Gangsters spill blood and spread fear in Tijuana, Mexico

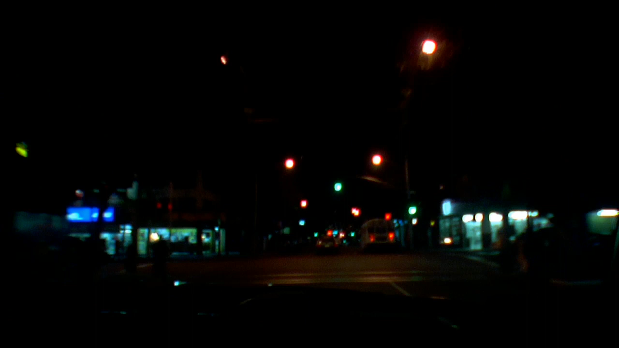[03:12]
They travel at high speed, often for their own protection, sort of like a high-speed chase, only in reverse.